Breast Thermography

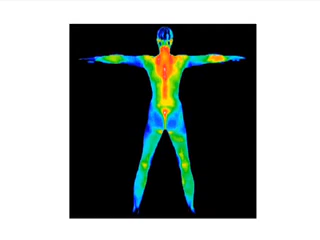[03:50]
radiation of any kind for objectively detecting and monitoring many injuries and conditions. The color scale for visual interpretation is based on a 16-color scale that is divided into an 8 degrees Celsius range, which gives half a degree per color for visual interpretation. The human body is thermally symmetrical, and the images shown are normal thermal patterns that are constant and repeatable. Thermal imaging is especially appropriate for younger women between 30 and 50, whose denser breast tissue makes it more difficult for mammography to detect suspicious lesions. This test can provide a clinical marker to the doctor that a specific area of the breast needs particularly close examination.
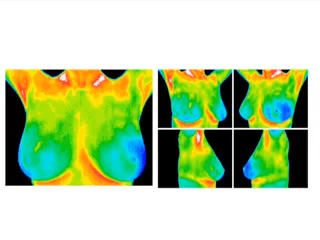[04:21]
Digital infrared thermal imaging detects the subtle physiologic changes that accompany breast pathology, whether it is cancer, fibrocystic disease, an infection, or a vascular disease. Doctors can then plan accordingly and lay out a careful program to further diagnose